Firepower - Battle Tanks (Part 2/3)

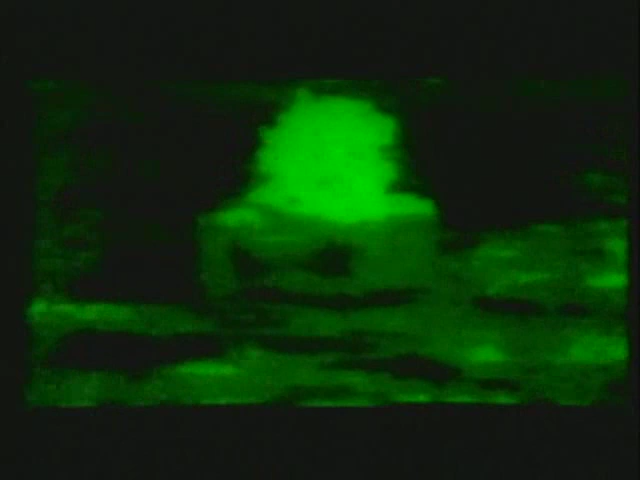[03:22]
able to sense the minute temperature differences between man-made objects like tanks and the natural environment.
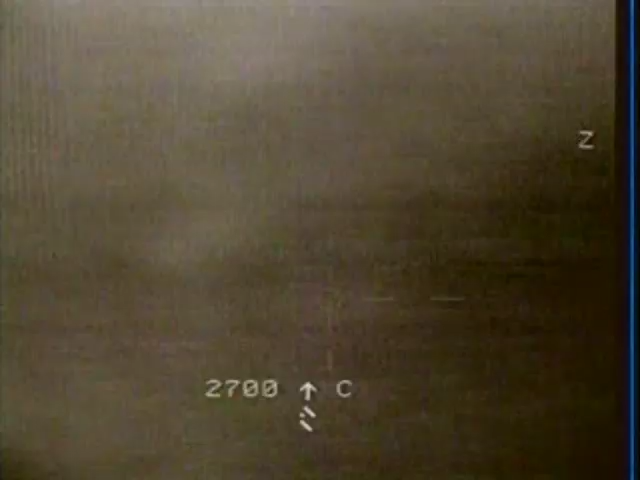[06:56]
providing real-time imaging from all the tank's sensors and sights. This system can be operated independently by the gunner or the commander.